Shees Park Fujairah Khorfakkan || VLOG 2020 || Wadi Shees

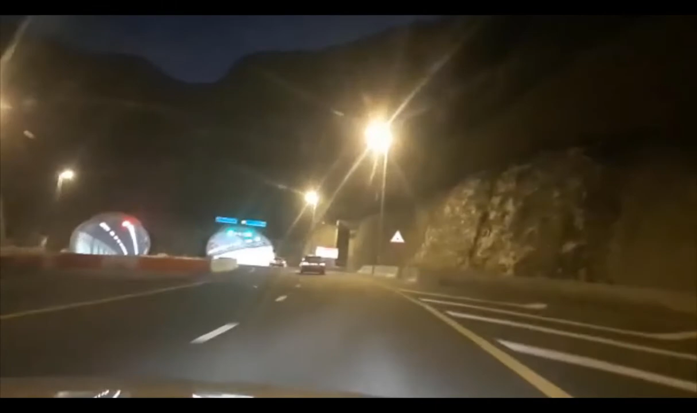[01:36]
तो बीच के रास्ते की मैंने वीडियो जो है वो इसमें से डिलीट कर दी है। सो आप ये देख सकते हैं टनल आ रही है यहाँ पर, और ये जो टनल है इसका नाम है रॉक टनल।